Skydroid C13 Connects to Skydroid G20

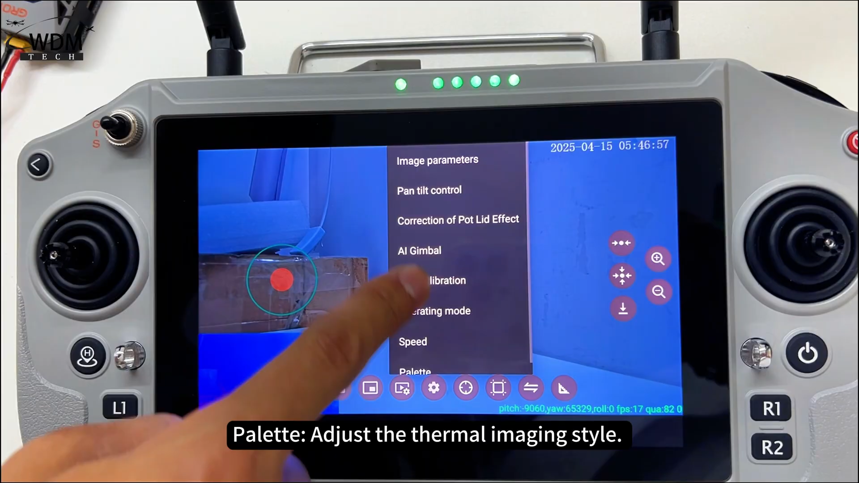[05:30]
Palette, adjust the thermal imaging style. Eleven options are available.